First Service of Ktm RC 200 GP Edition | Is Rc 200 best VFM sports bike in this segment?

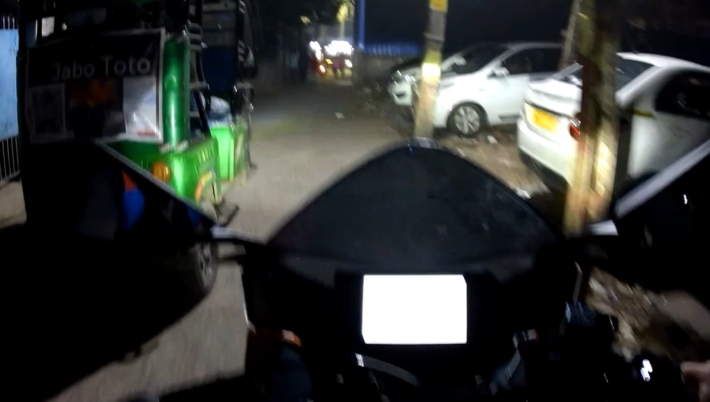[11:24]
रोट पे लेचे गाड़ी को पहले पिर वागाएंगे रोट पे आगया गाड़ी अपना
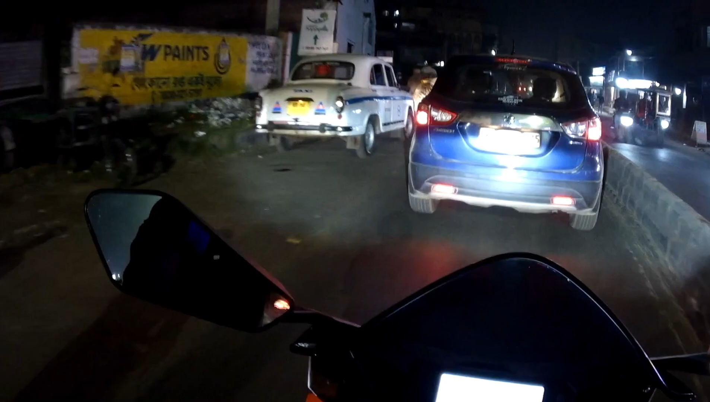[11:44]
वासे यह राइयर हैट रोड है बहुत ही खाला थे रोट का आप देख सकते हो यह पर ज्यादा भगा नहीं सकते लेकिन फिर भी मैं कोशिश करूंगा
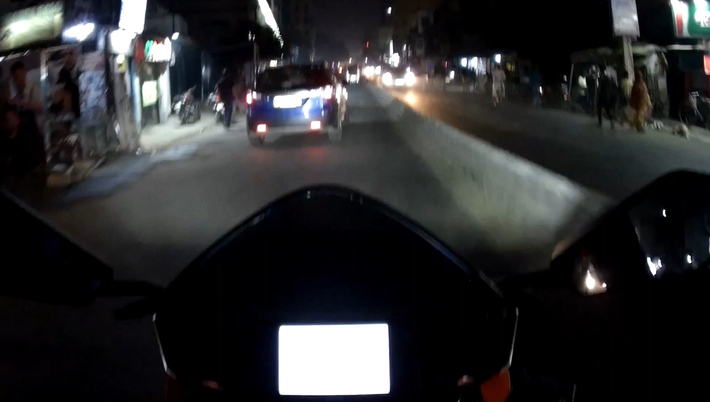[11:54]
पहले brake चेक करते हैं पिछले वाला brake ठीक है front brake का भाईड ठीक है वाउ front brake का lag खतम हो चुका है